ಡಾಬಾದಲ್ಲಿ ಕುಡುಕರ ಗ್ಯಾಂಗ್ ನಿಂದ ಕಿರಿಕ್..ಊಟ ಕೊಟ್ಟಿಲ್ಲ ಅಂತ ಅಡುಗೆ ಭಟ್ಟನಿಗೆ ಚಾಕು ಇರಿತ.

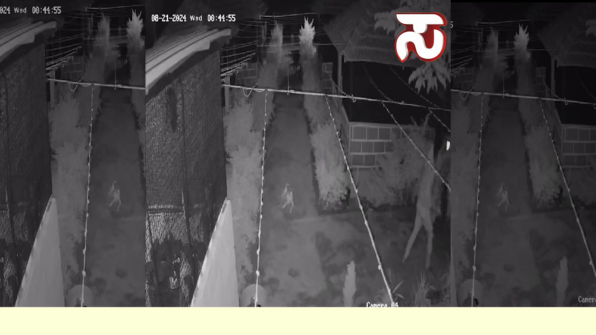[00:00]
राज्योहिद्दारी मुवत मूरुरा भक्तर हल्ली यली
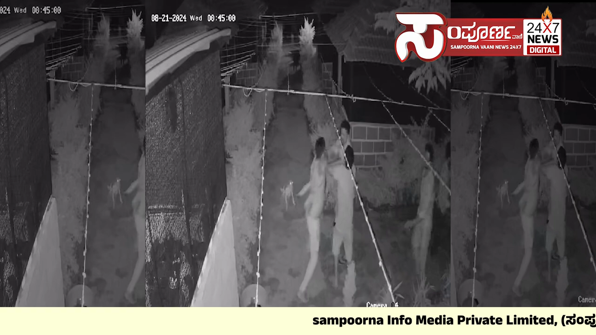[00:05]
डापादली कुडुकरा ज्यांग निंदा किरिकमाड लागितैं उटा
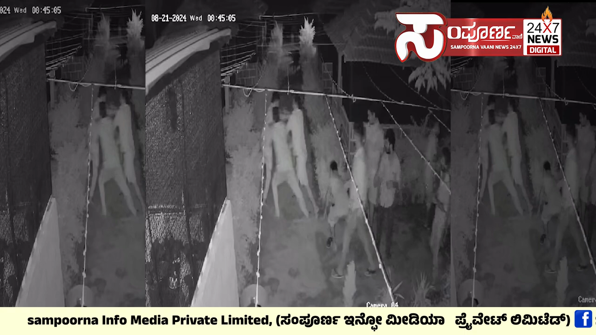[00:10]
कोट्टिला आंता अडुके बट्टनेंगे चाकुवे निंदा इरियलागितैं होटेल मालिकनेंगे मनबंदंते थलिस लागितैं कुडुकरा इहल्ले नर्सुबा द्रुष्या सीसी क्यामरादली
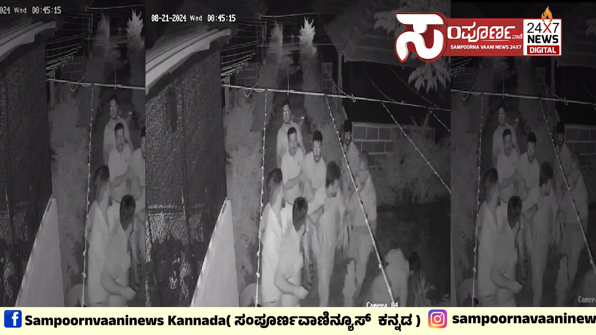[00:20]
सर्यागितैं तमको रुजुले इकुणिकल तालुकी नलिर्वन्था भक्तर हल्ली बुद्वार तडरात्री हाद्नेडु मुवत्तरा सुमारिके येंटु जना पुण्डरा ज्यांग कंठ पूर्ति
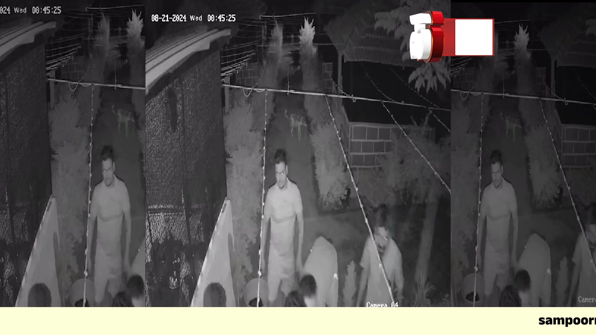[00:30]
कुडिदु हाइवे टूरिस्ट डाबा के तेरलित्रो उट्टा सर्यागी कोट्टीला आंता अड़ुके
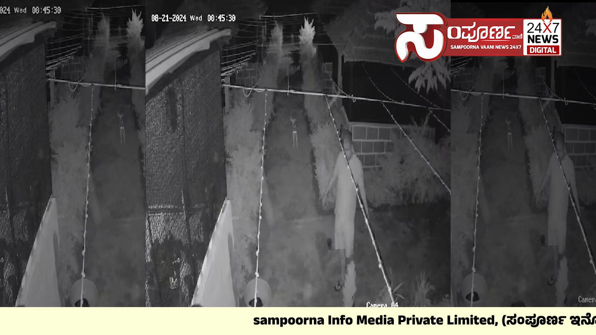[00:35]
बट्टा शरत्थागु डाबा मालिकना मेले किरी कागितैं ही वेले अड़ुके बट्टा शरत्के चाकु निंदा इरिदा कुडुकरा ज्यांग